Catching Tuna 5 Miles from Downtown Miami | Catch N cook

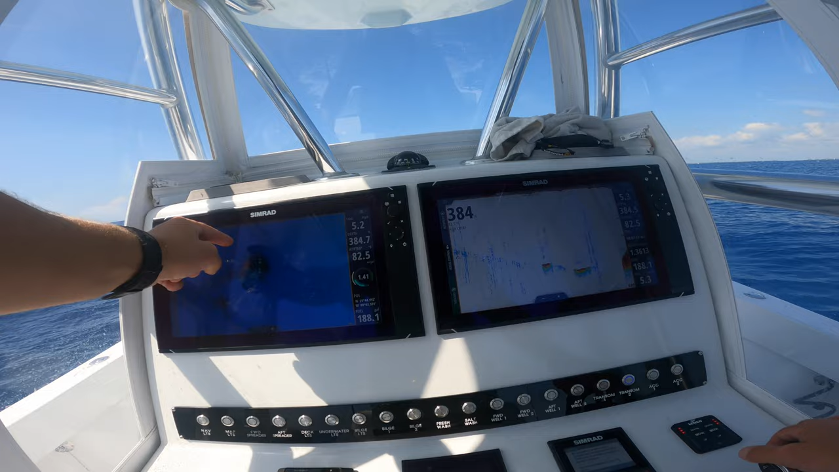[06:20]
See if we're drifting over, if we're drifting last time, we're drifting this way. It all depends. And it depends if they're there. All right, we're about to go over it.
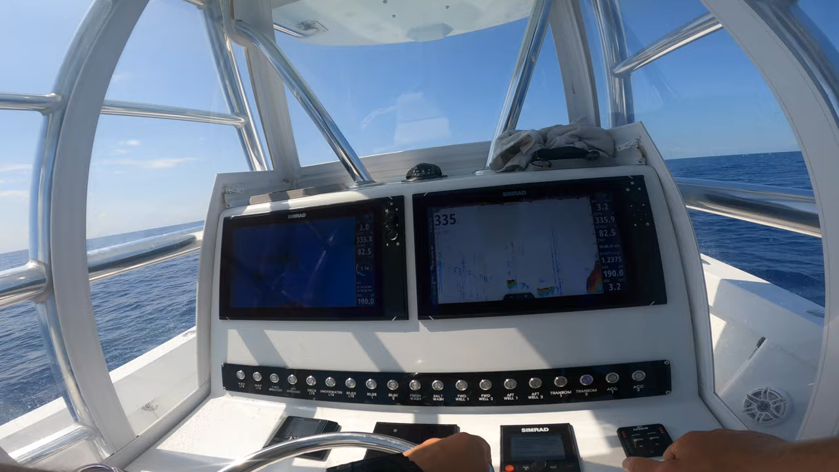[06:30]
See what we're marking here. Come on, tuna fish. Yeah, they are. They're deep though, 250s.